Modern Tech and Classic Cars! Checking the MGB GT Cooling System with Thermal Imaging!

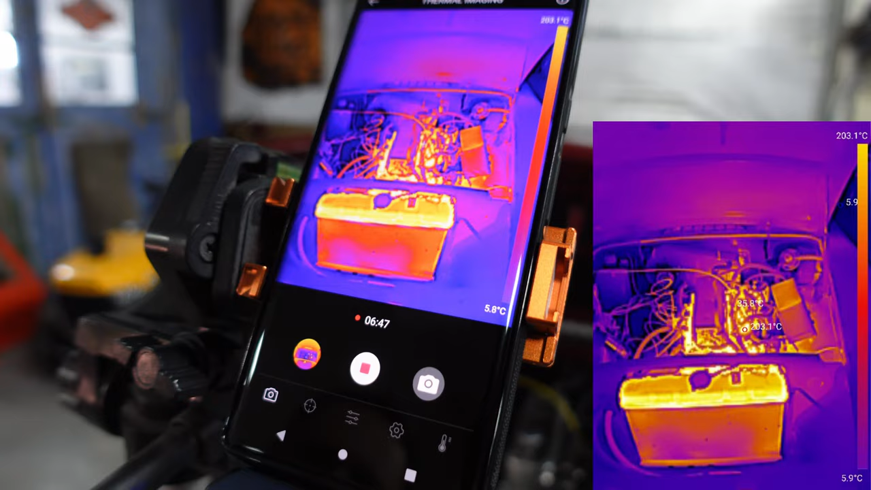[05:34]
On screen: scale top 203.1°C
we started, it was all yellow around the outside of the picture.
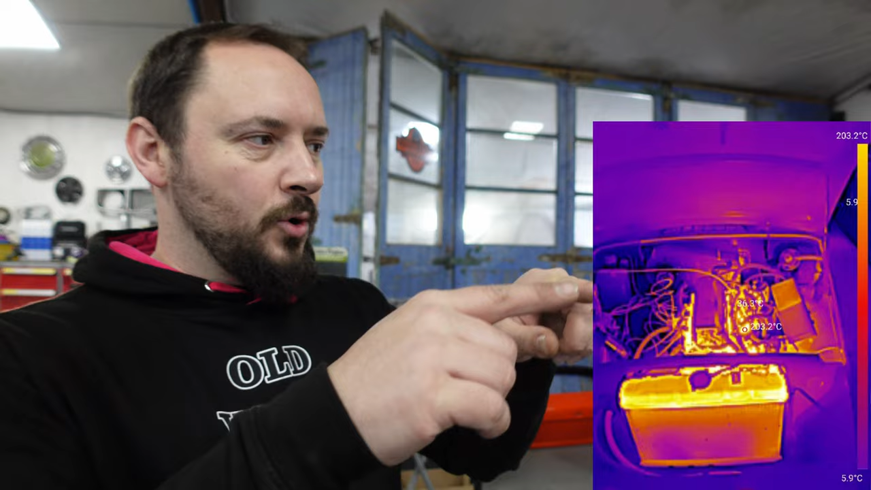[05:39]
On screen: scale top 203.2°C, scale bottom 5.9°C
Now it's all flipped around because the engine is now hotter than the surrounding areas, so the colours change.
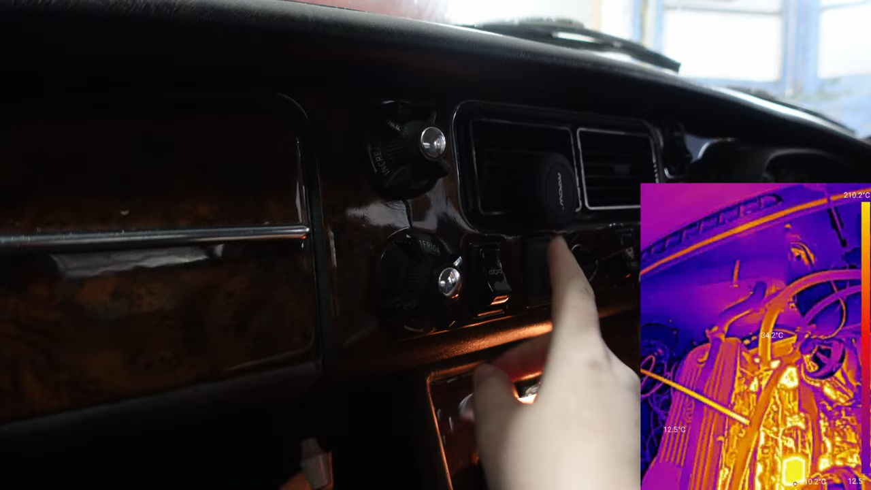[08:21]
Turn the fans on. Let's have a look at the pipes. Can you see any hot water go through those pipes? Oh, yeah.
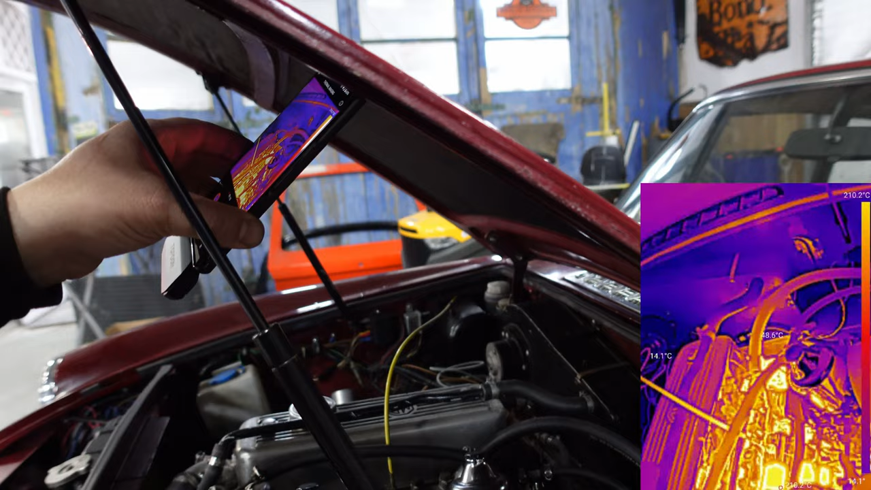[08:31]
Might take a little while. It's going in from the other side, I think, and then back in through here.
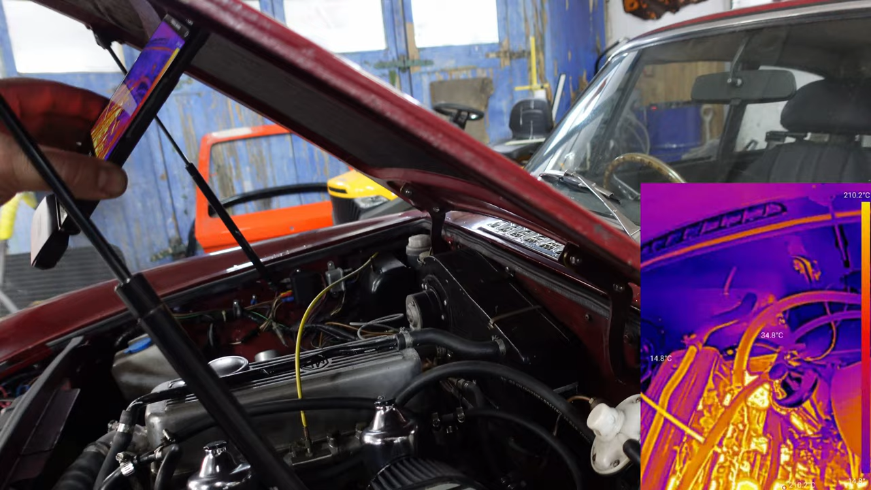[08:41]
On screen: scale top 210.2°C
Oh, yeah, the top's getting hot. Is the top getting hot? The top pipe's getting hot. Oh, the top pipe's getting hot. That got hot really fast. Yeah, it's flowing down through this plastic. Yeah. It actually flows through this valve on this side of the engine here. That's what opens and flows for the hot water system. Wow, look at that.
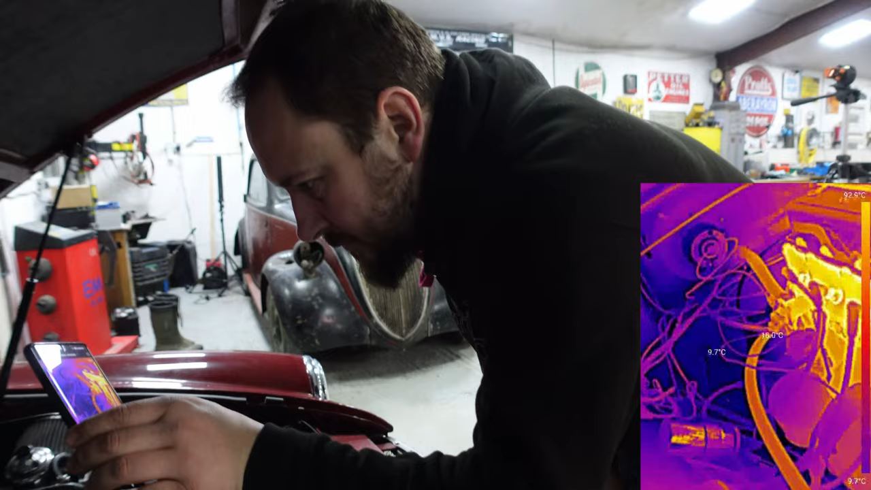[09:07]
Oh, that's a brilliant way to check your heater matrices as well. Yeah. Excellent stuff.
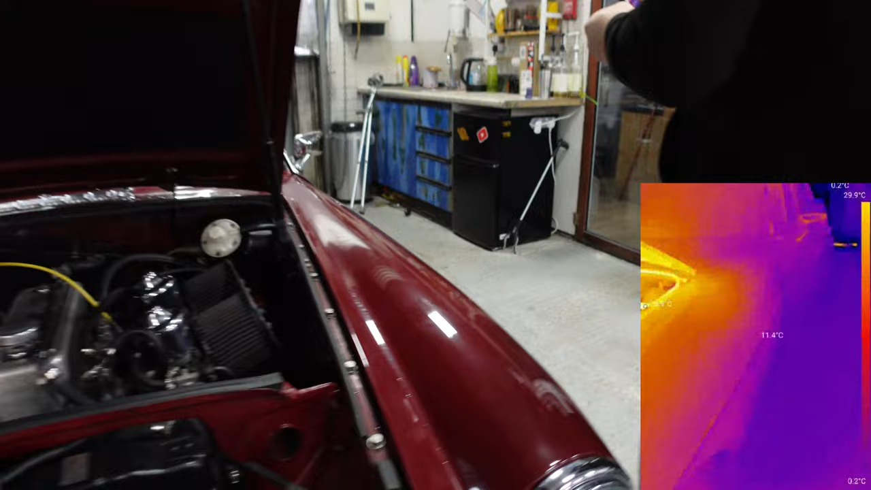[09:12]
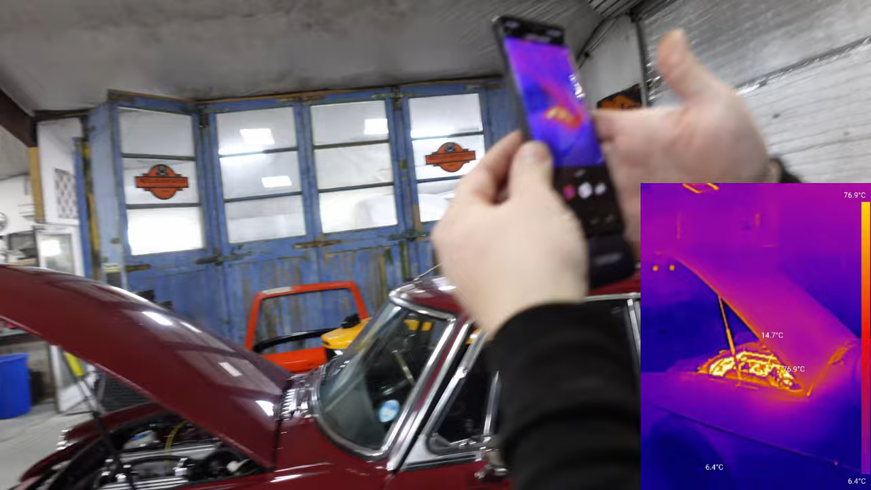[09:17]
On screen: scale top 76.9°C, scale bottom 6.4°C
Oh yeah, there we go. It is so cool.
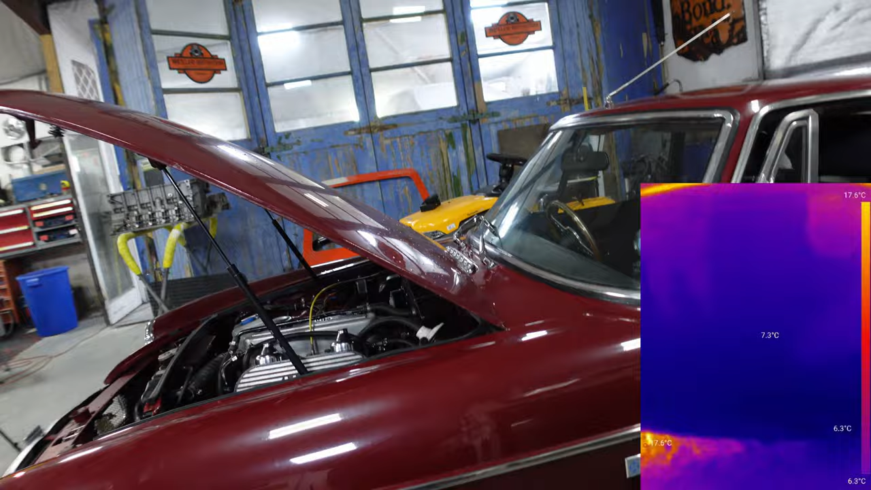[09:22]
On screen: spot 7.3°C, scale top 17.6°C, scale bottom 6.3°C
Have a look underneath. Whoa, look at that. The exhaust is blowing.
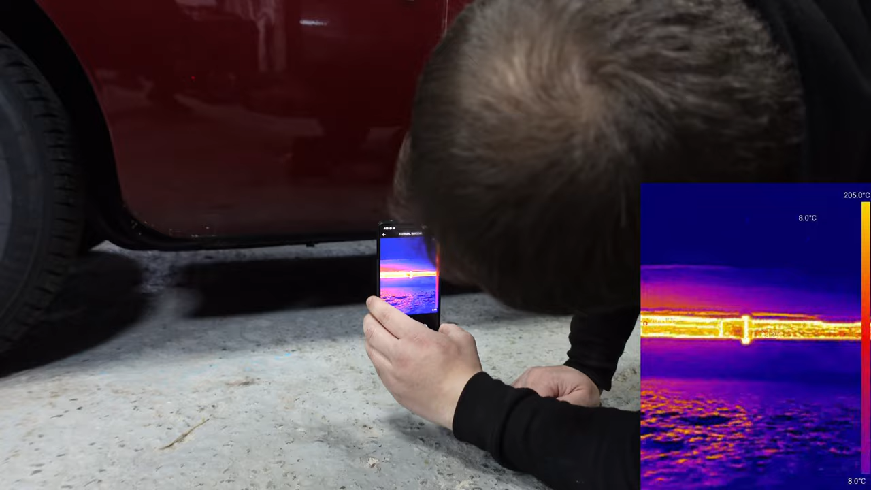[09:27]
On screen: scale bottom 8.0°C
Oh, that's fun. Oh, that's cool.
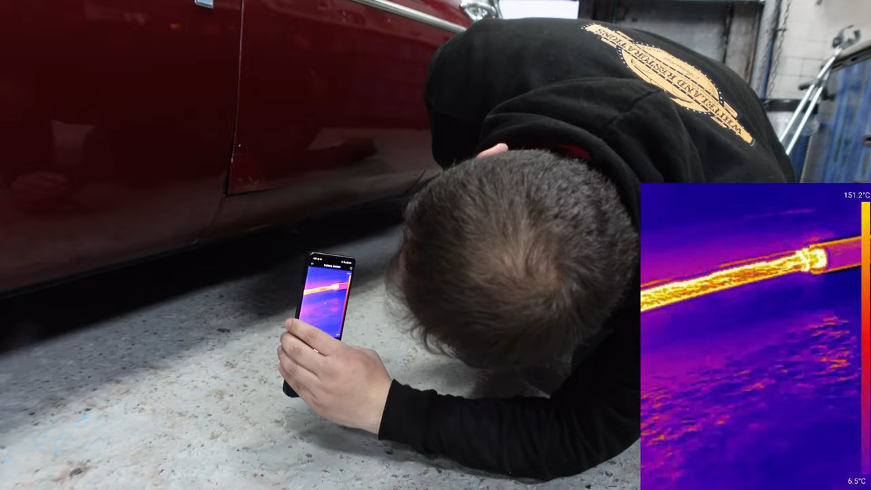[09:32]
On screen: scale top 151.2°C, scale bottom 6.5°C
Very cool.
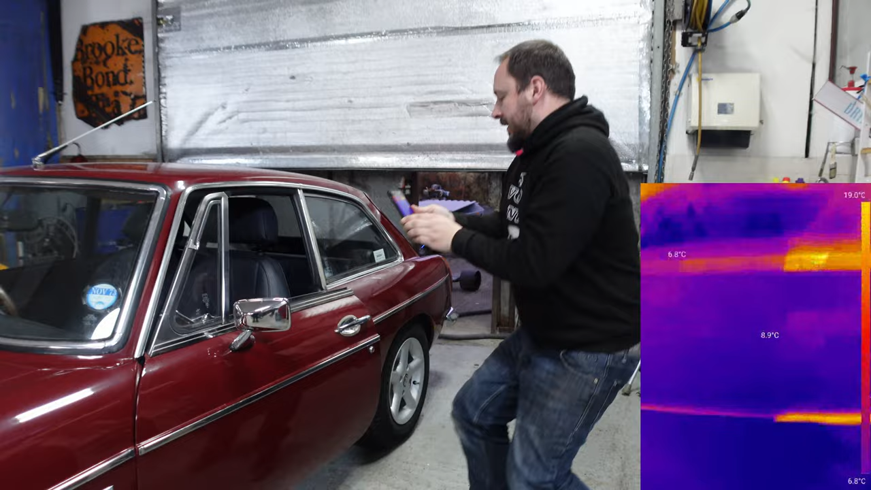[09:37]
On screen: spot 8.9°C, scale top 19.0°C, scale bottom 6.8°C
You can see the gases coming out.
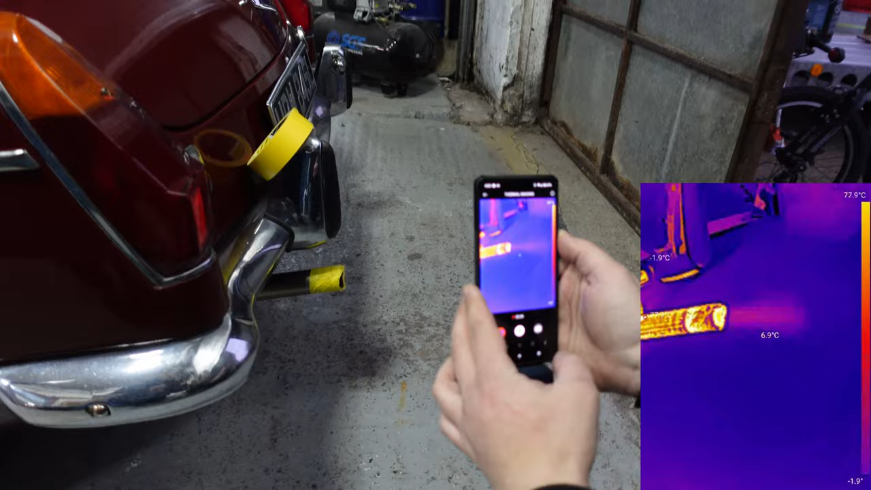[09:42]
On screen: scale top 77.9°C, scale bottom -1.9°C
Oh, you can see the gases. Wow.
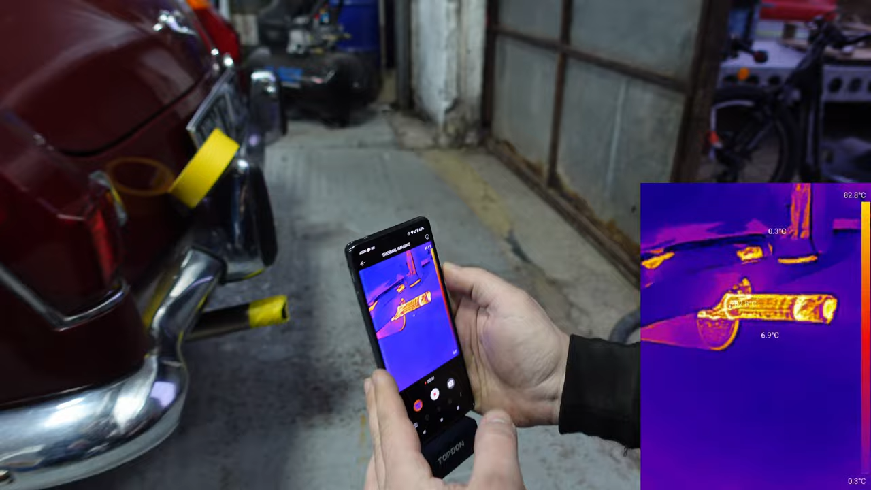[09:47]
On screen: scale top 82.8°C, scale bottom 0.3°C
Have a look from
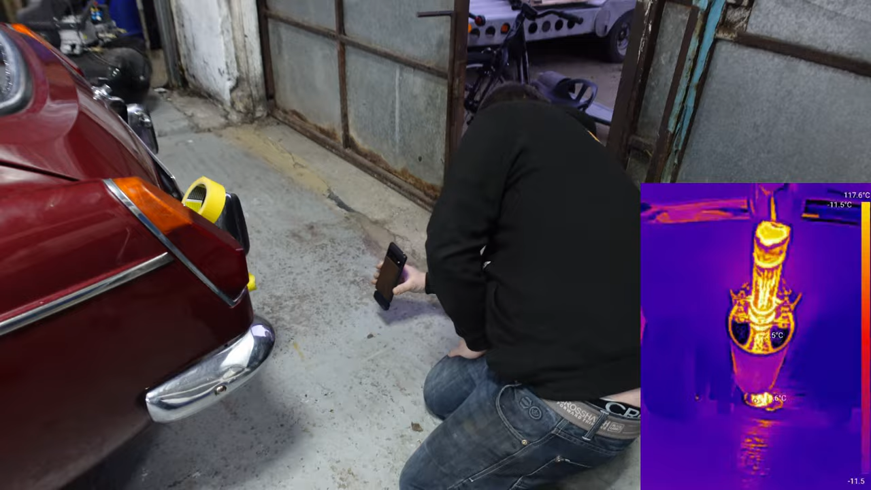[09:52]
On screen: scale top 117.6°C
underneath. Yeah. That's so cool. That is cool.
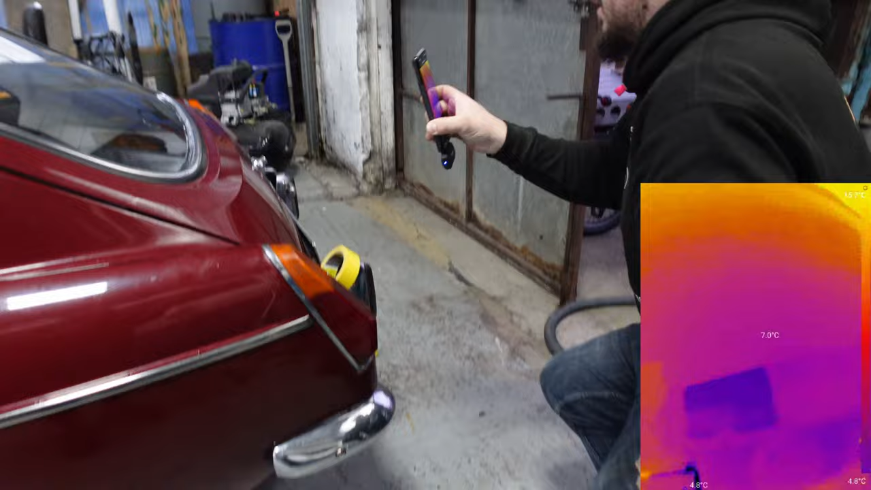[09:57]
Right. And then let's have a look inside. Oh, look, you can see the heat that's actually heating up the cockpit.
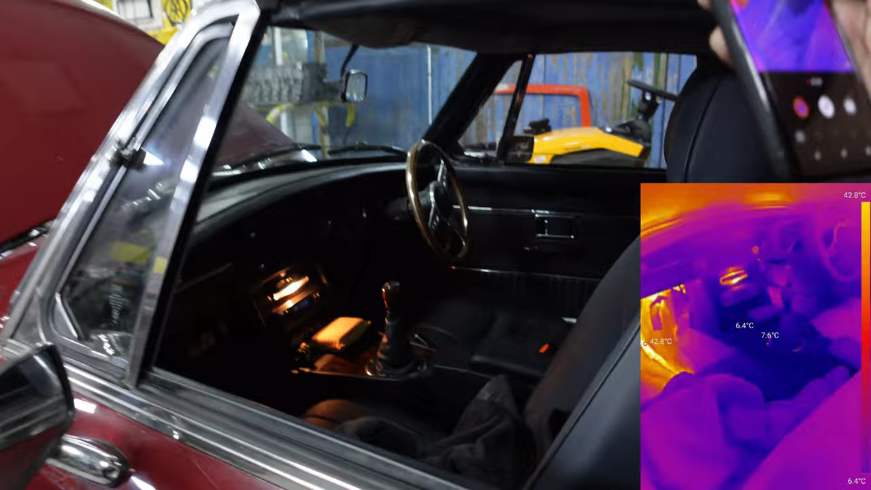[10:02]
On screen: max 42.8°C, min 6.4°C, scale top 42.8°C, scale bottom 6.4°C
Oh, look at that! And the windscreen.
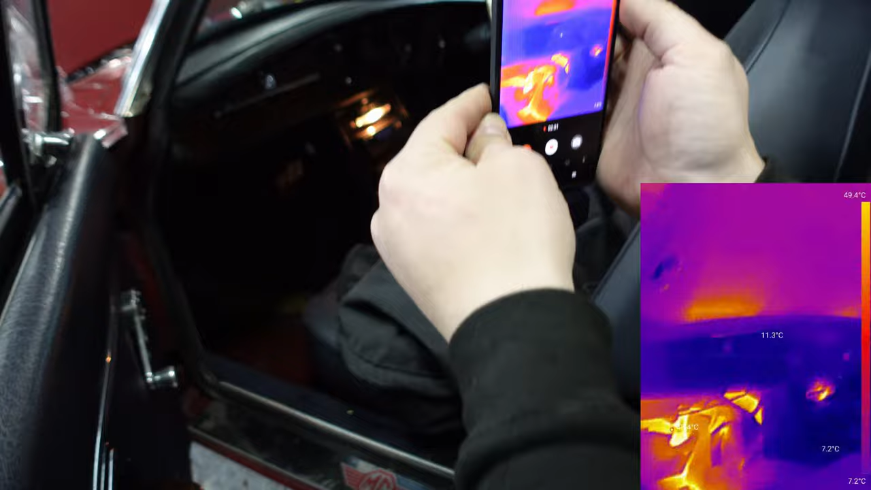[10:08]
On screen: scale top 49.4°C, scale bottom 7.2°C
Fantastic. Your light bulb is not very energy efficient.